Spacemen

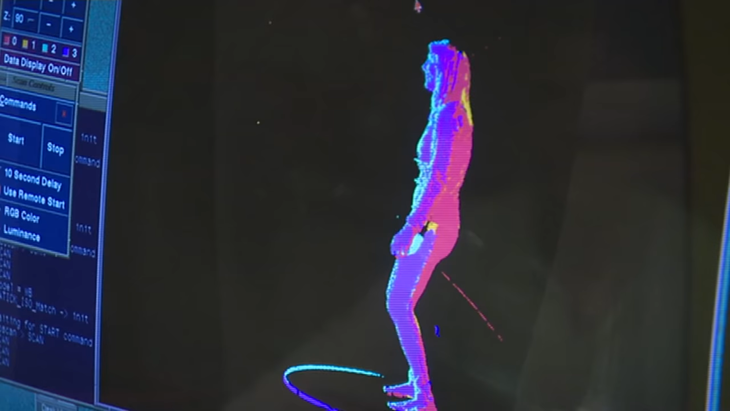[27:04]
So Newman maps out the human form with computer imaging.